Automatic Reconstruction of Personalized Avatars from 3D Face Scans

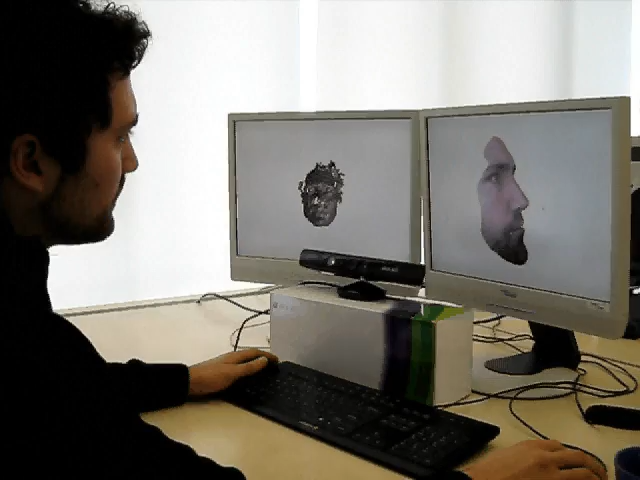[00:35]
In the following, we describe the individual steps of our algorithm, starting with the preparation of the raw camera data.
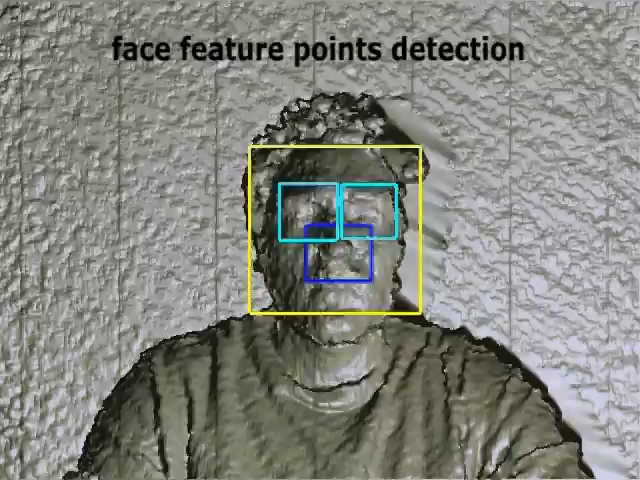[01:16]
Mapping these regions to the geometry assists us to find the eyes, the nose tip and the chin.
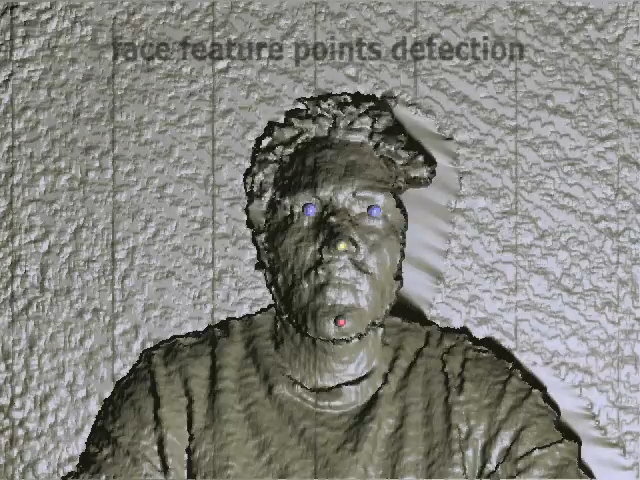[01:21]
In order to reduce the costs in the subsequent steps, we separate the face from the rest of the input data.
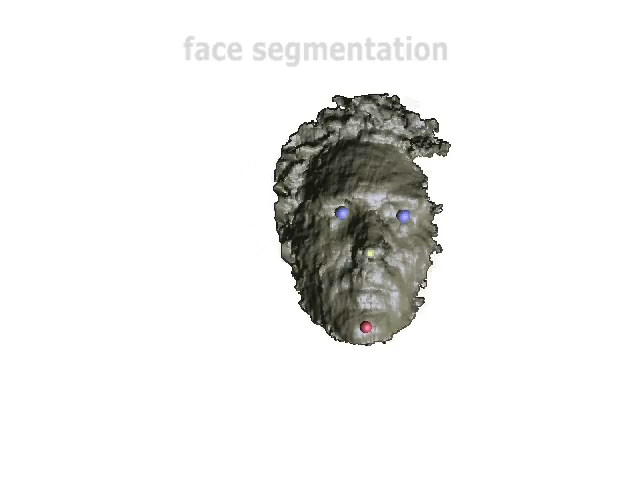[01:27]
This is the resulting data from the acquisition part, which the user receives as real-time feedback.
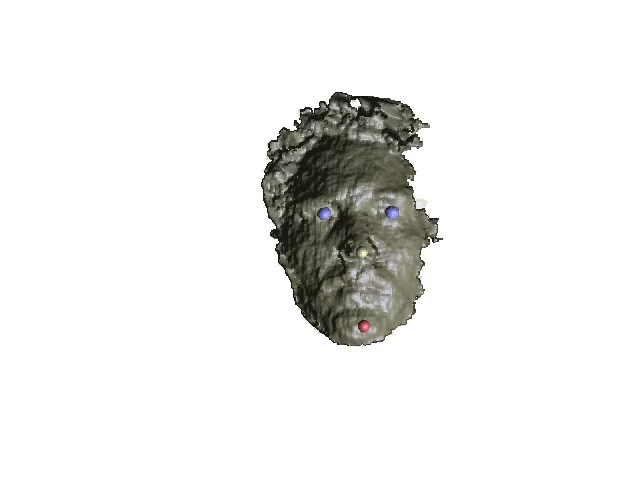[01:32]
After the capturing, the data is automatically handed to the next stage, the geometry reconstruction. We use the detected feature points to estimate a rough initial alignment with our template mesh.
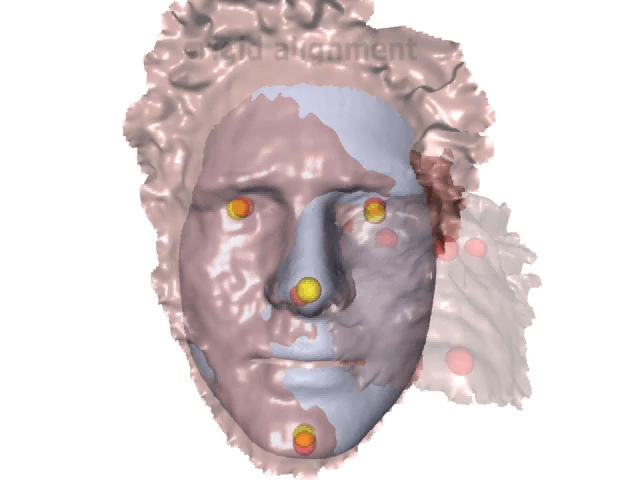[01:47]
Then,
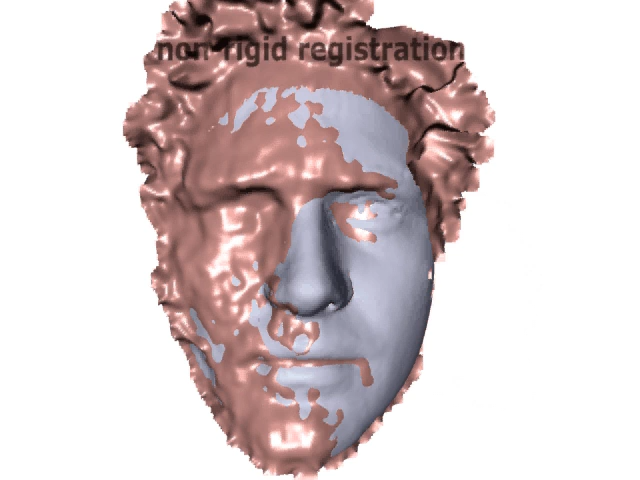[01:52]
we use non-rigid registration to deform the template mesh such that it best fits the input data.
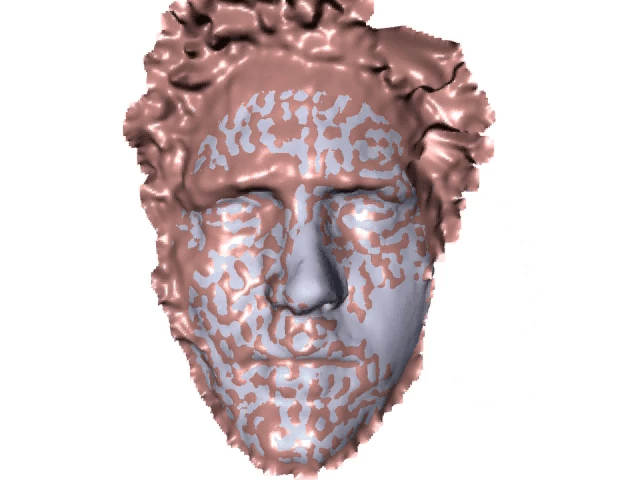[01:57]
Here you can see the deformed template mesh,
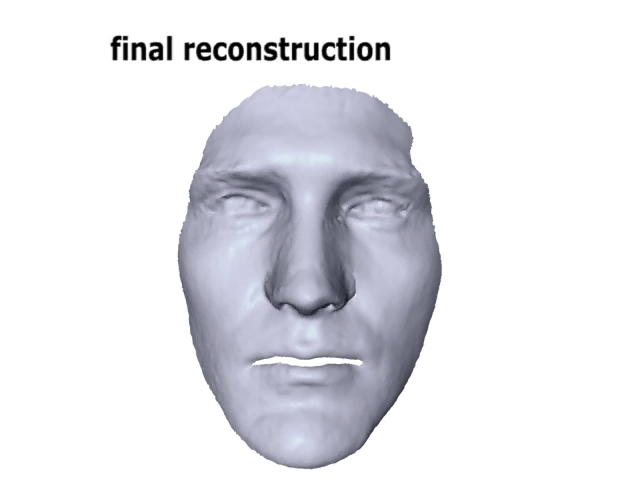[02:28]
This overlay demonstrates how well our reconstruction matches the input scan.
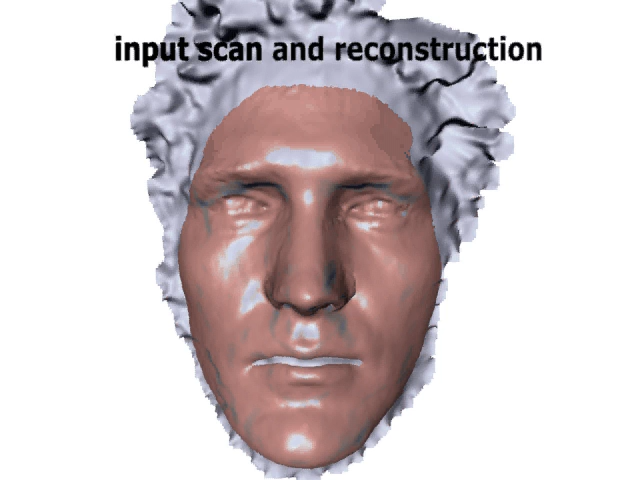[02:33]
Finally, we compare our reconstruction to a scan of the same person,
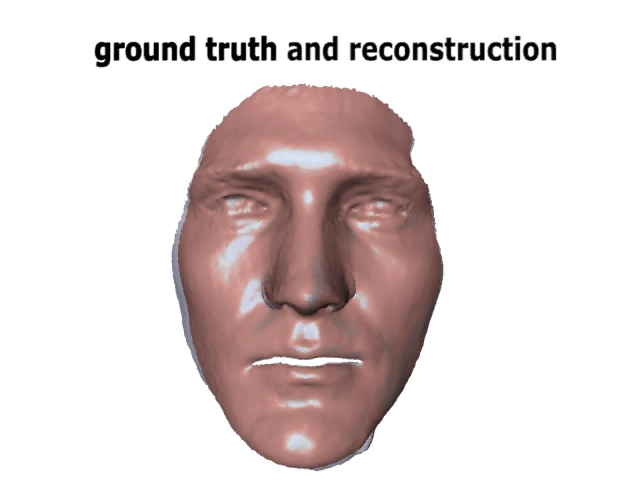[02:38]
which was acquired using a commercial high-quality 3D scanner.
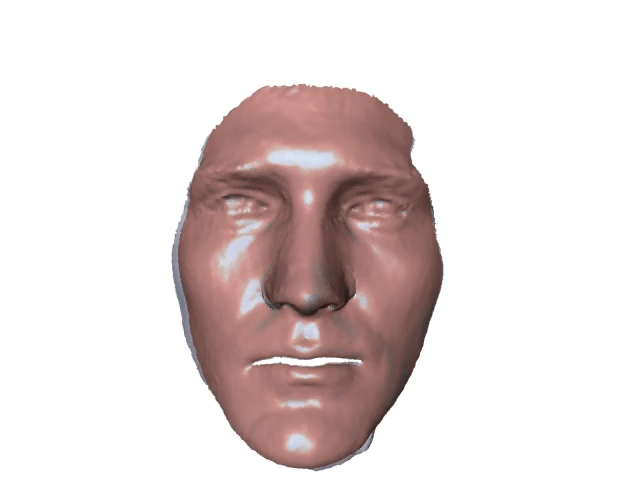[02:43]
In the following, we show various reconstructed face models and potential applications. Since the reconstructed face models have one-to-one correspondences with our template face, we are easily able to animate the faces.
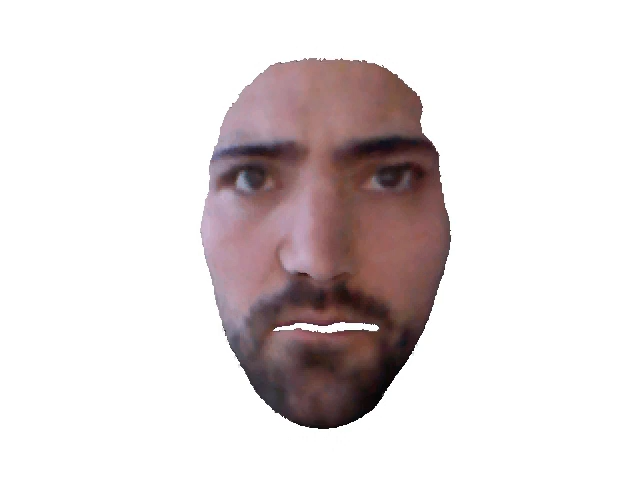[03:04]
Here we show how we can morph between different faces, which were captured using our method.